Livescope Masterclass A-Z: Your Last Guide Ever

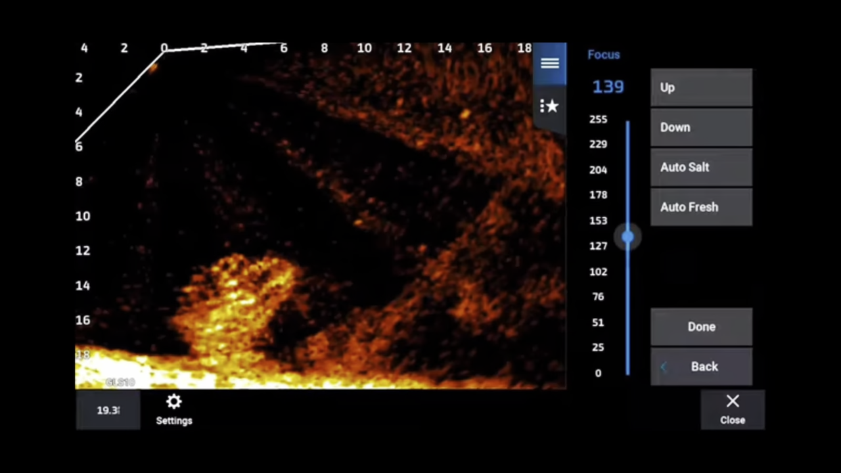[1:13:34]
that I've ever tested with or have been on the water doing classes. But you notice as I move it from zero to 255, notice that those beams changing the angle at which they're lining up. And that's what you're doing. You're trying to get the perfect lineup. And when you get it perfectly tuned, that's going to help. First of all, it's going to help with dead spots.
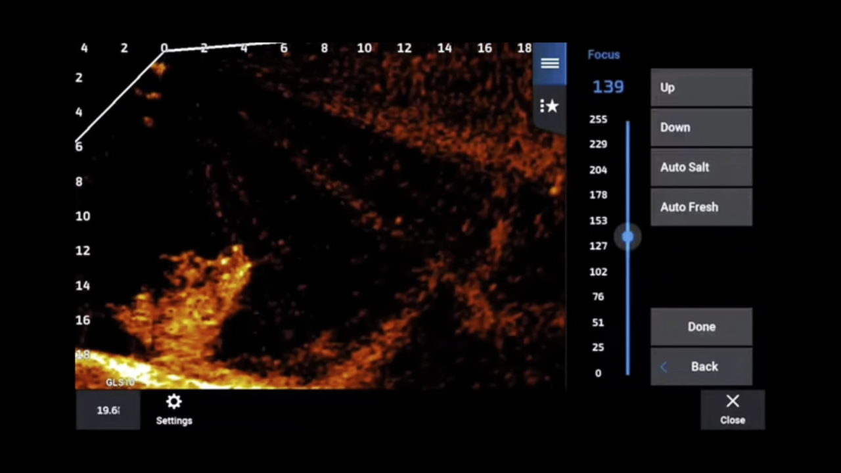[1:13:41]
And then secondly, it's going to help with the ghost tree because if we know a ghost tree is simply a reflection of one of the beams, it's hitting a hard bottom and reflecting up at an angle. And so if you can make sure that your beams are perfect, that will eliminate it.
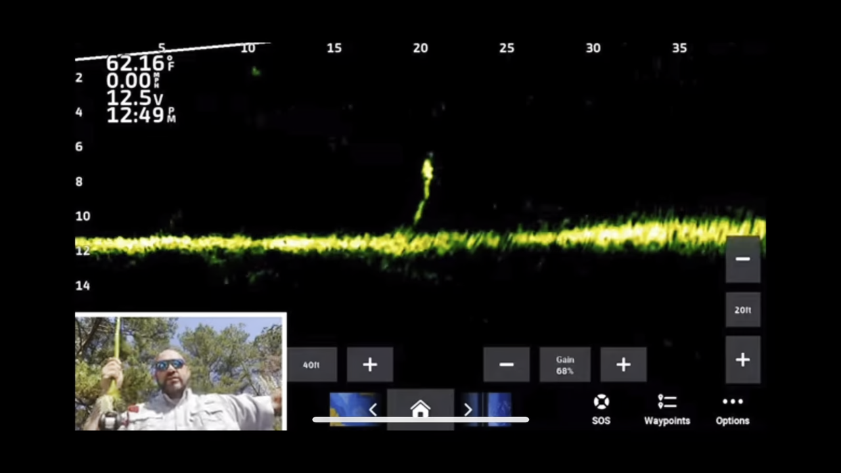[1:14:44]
On screen: water 62.16°F
All right, let's get into this because forever and ever, when you first chose depth, I mean, uh, it's how I was taught. Everybody always said, take your depth, whatever that may be. And in this case, about 11 foot, you would set it on say 14 foot at about two to three foot.
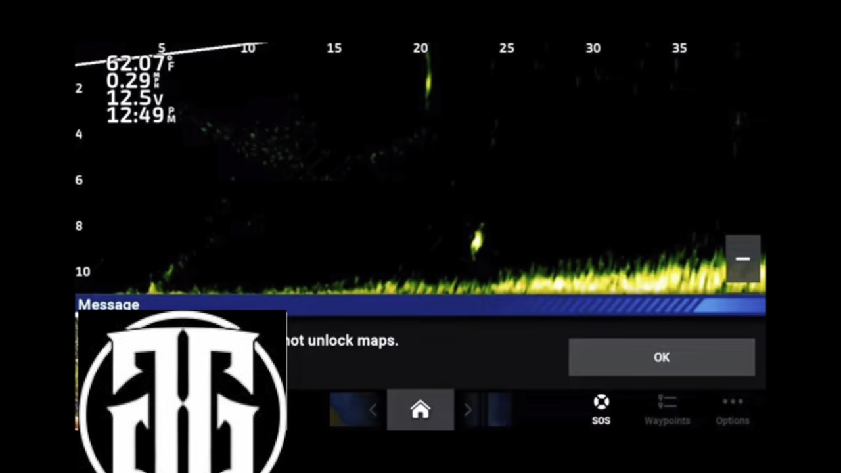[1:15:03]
On screen: water 62.07°F
And that would maximize your screen. Well, one thing we have found through time, or at least I have, and seen some other, some of the best, uh, forward facing sonar anglers in the world is that that's not necessarily the best way.
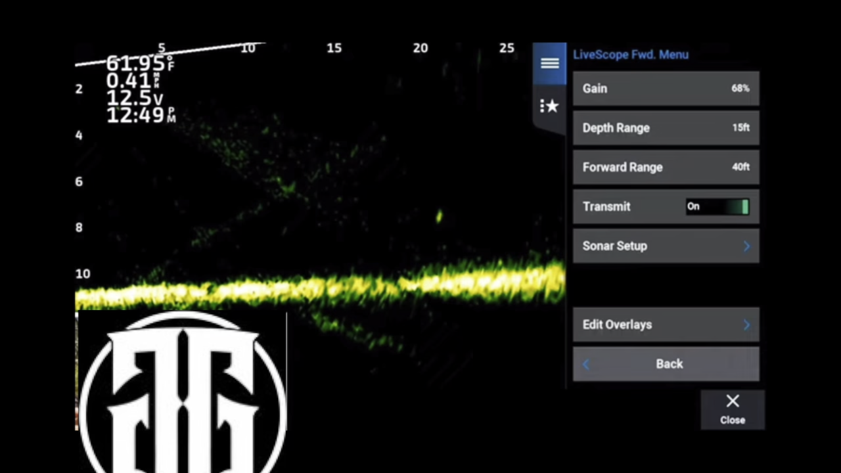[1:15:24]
On screen: water 61.95°F
The live scope transducer is a chirp style transducer and it gives power based on the depth in which you, it thinks you're in. For example, if you tell it you're in 14 foot of water, it'll give you 14 foot of, uh, of power. It gives you the amount of power that it needs, that it thinks it needs to make a, uh, you know, a good picture.
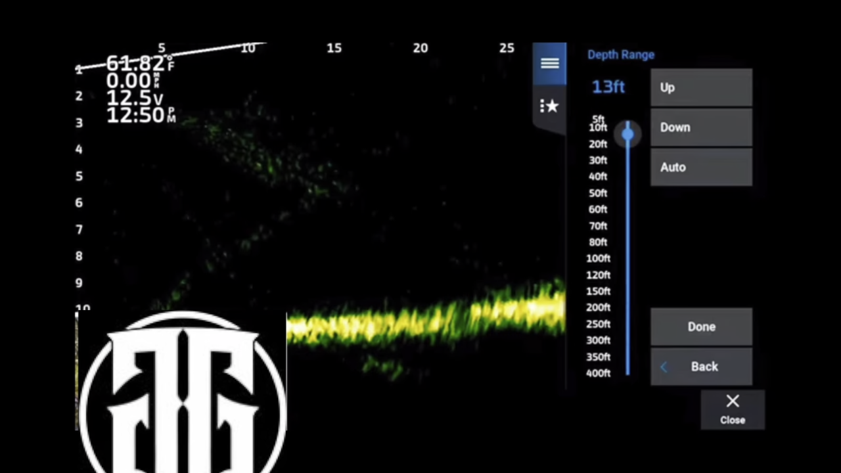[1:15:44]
On screen: water 61.82°F
But what I have found, and this is not only, this is not only my idea. I've seen this and, and, and in one angler in particular, uh, he uses it to the, uh, you know, the best of the degree is to take your depth and add about 10 feet. Now this will cut down on your screen size. But one thing that I have noticed by cutting down on your screen size is you're, you're giving,
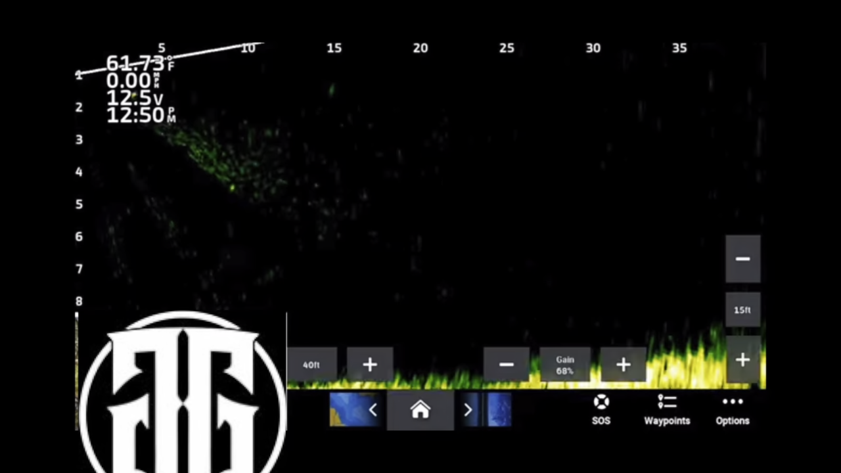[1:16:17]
On screen: water 61.73°F
you're asking the unit, for example, if you're in 11 foot of water, you're telling the wood unit you're in 21 foot of water. So it's going to give more power. Now by giving more power, you're going to get better detail, better target separation and a cleaner picture. Um, that is something that we're all striving for. Now, when you, you, for example, as I go up and down the,
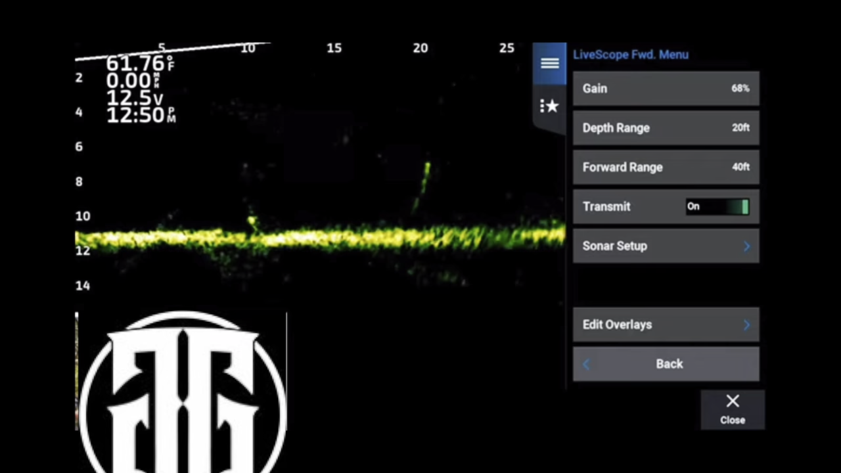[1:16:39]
On screen: water 61.76°F
the particles in the water will appear, it gets a lot fuzzier, the screen gets a lot fuzzier, but secondly, it also blows the screen out. If you're an 11 foot and you put it on 13, everything looks big and blown out by putting it on 11 foot.
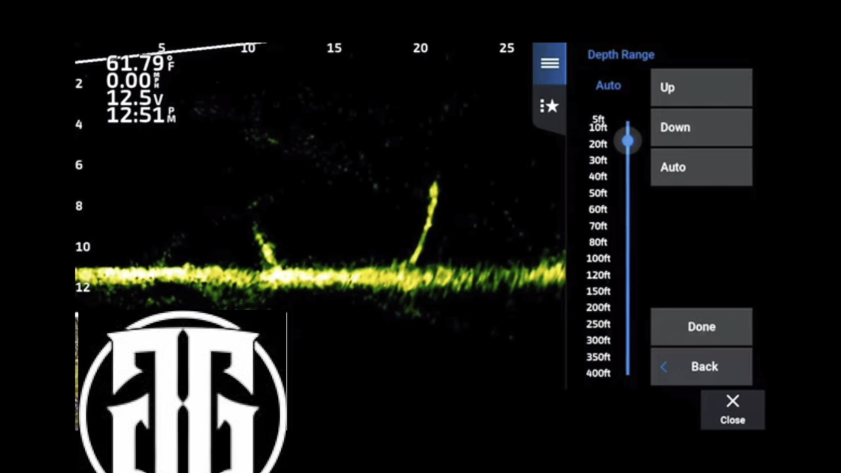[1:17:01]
On screen: water 61.79°F
You know, if you're an 11 foot of water, putting it on about 20, 21 foot depth, what it does is it's going to clean the picture up. The fuzz will kind of clean up by two ways. It's making it smaller on the screen, but you're also increasing the power, which will help kind of blast through the, the, the algae and things in the water.
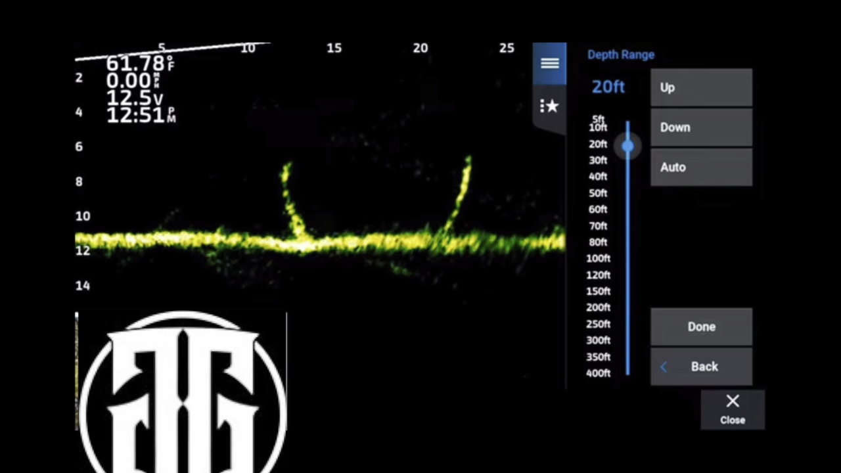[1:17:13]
On screen: water 61.78°F
So it's kind of a, a two way door. You get, you, you actually gain two things by doing this.
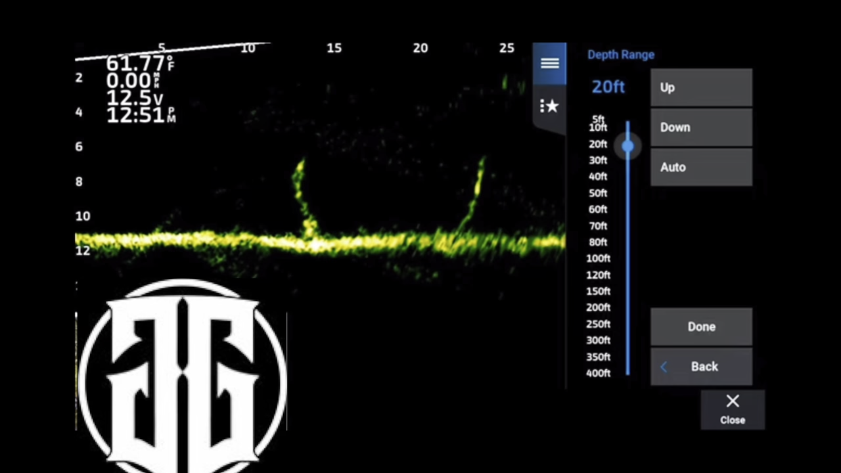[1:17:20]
On screen: water 61.77°F
And then I have noticed that not only do I get better detail
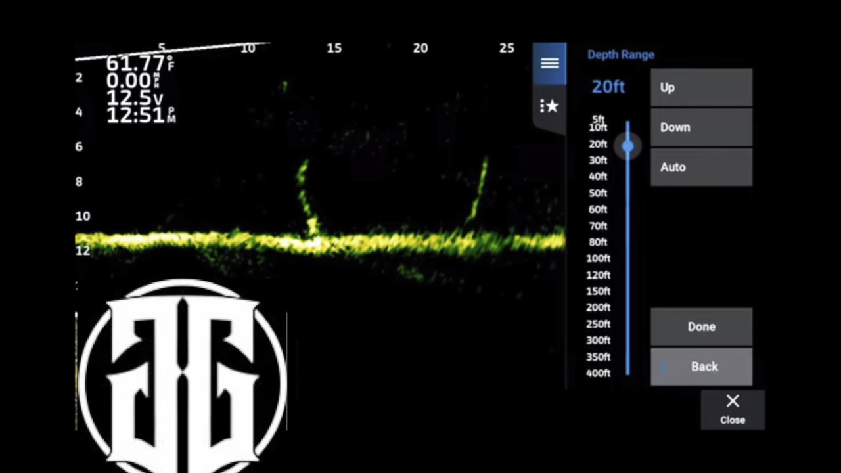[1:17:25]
On screen: water 61.77°F
with my jigs and my baits and the fish will actually get better detail. I'm going to get better target separation around, uh, say trees and brush piles and things like that.
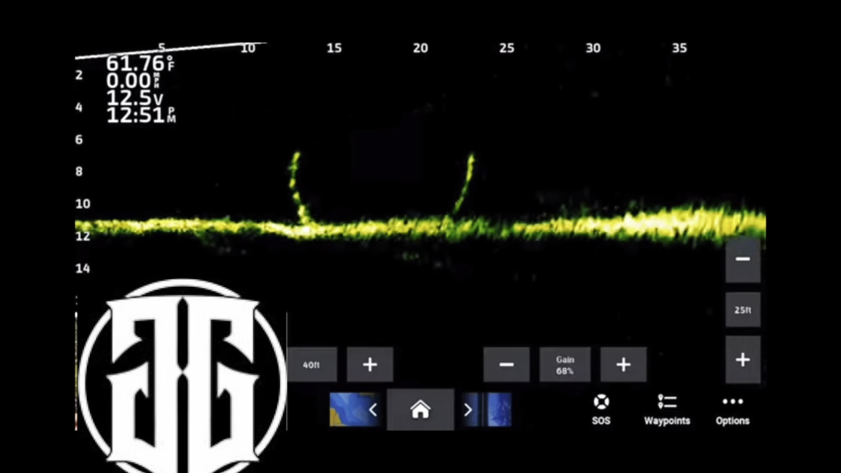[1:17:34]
On screen: water 61.76°F
Um, as you'll see, as I'm going down, notice how that bottom got fuzzier and it get, you know, it just, it wasn't as crisp, but then when you go up, that bottom's a lot, lot more crisp. You can actually see a fish at about 26 foot right here swimming.
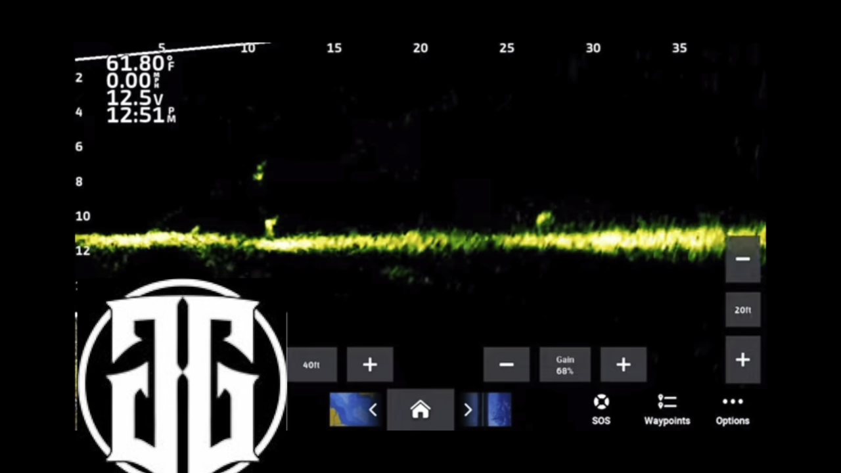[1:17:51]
On screen: water 61.80°F
You can actually see the swimming action of the fish. And then when you put that down to say, you know, two or three feet below the surface, you can still see the fish, but look at the bottom, look how it's not as crisp.
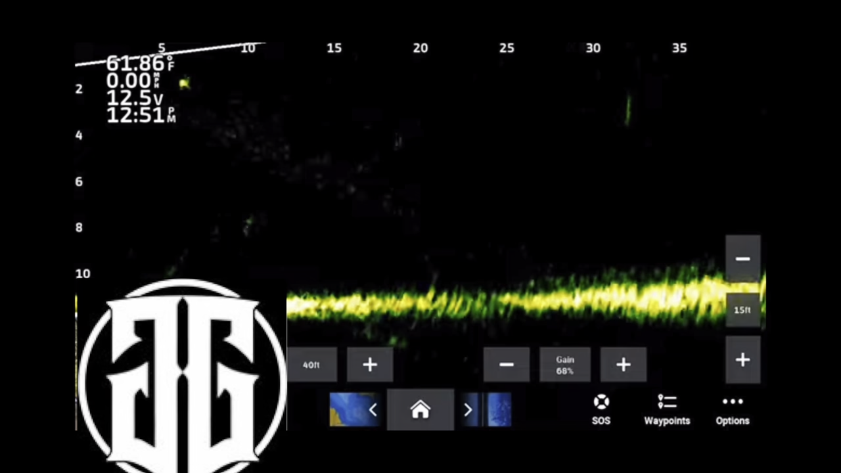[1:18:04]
On screen: water 61.86°F
Look, it's fuzzier. Uh, you also notice the particles in the water appear more.
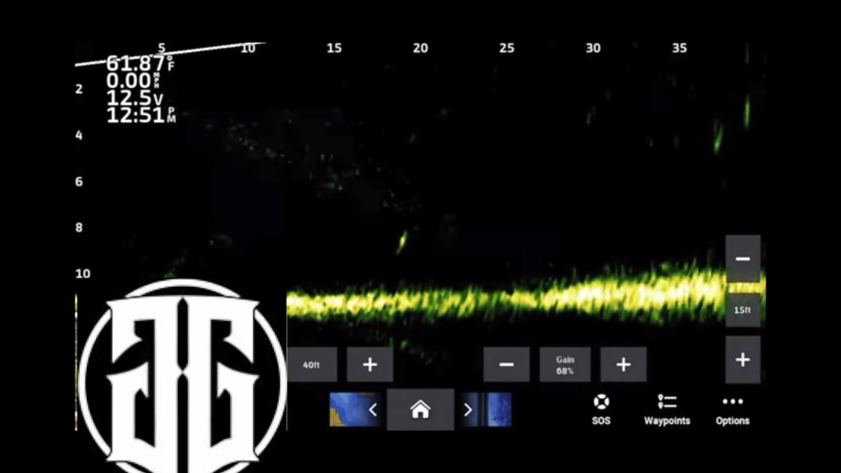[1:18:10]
On screen: water 61.87°F
Um, and I have just found that it's better now, even, you know, I used to think that this was only for a bass fishing thing, but over time I have found it to be an everything thing. Um, it just, it creates a better picture. And that has a lot to do with the chirp style transducer. And I know you're going to give up a little bit of your, your screen size, but trust me,